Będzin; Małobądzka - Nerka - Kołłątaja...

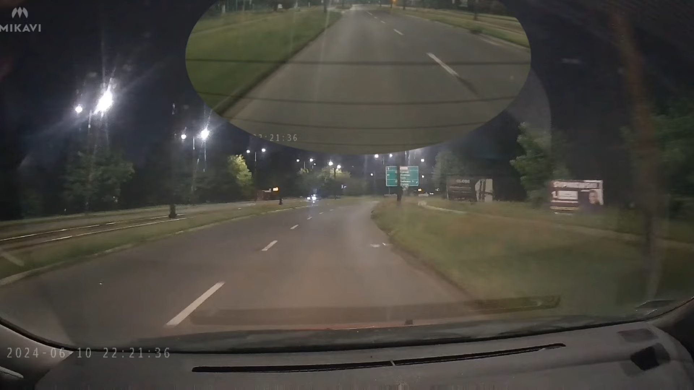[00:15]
jest w remoncie Zresztą wraz z całą drogą 910 przez Będzin No i jako że tutaj najlepiej tak naprawdę przyjechać nocą lub w ciągu dnia stać w korku Bo w ciągu dnia tutaj tworzą się bardzo duże korki No to jadę na tą naszą Będzińską Nereczkę w warunkach wieczornych Aby w tych korkach nie stać
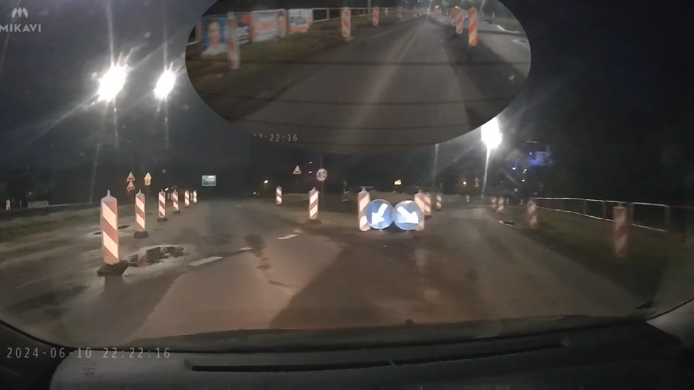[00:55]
Ja sobie ją tu spróbuję objechać dookoła Tu już widzicie ciąg od stadionu do W kierunku Gzichowa to już tylko mam prawy pas Oczywiście upewniłem się że nie jedzie mi tramwaj Ciemno tu jak nie będę mówił brzydko gdzie Tak tu ją objechać od Dąbrowy nic nie jedzie Jadę w lewo Tu mam do dyspozycji prawy pas